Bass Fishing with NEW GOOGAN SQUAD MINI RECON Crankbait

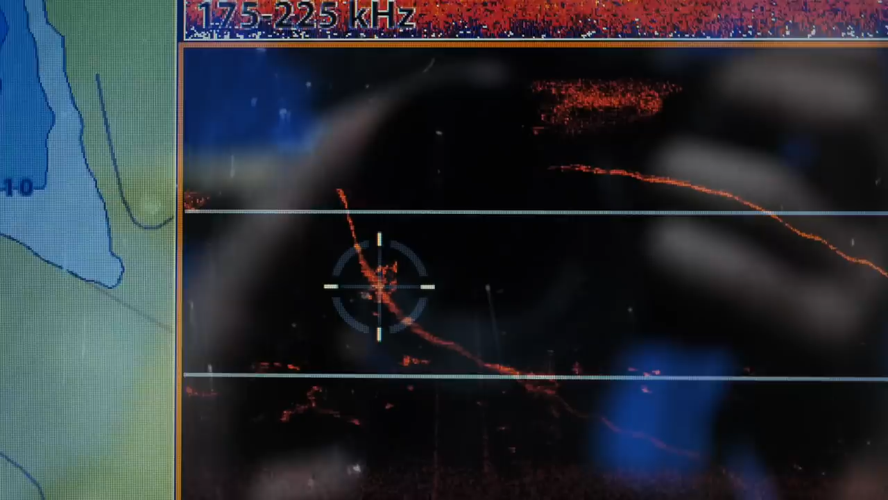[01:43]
floating docks are usually tied with cables to the bottom.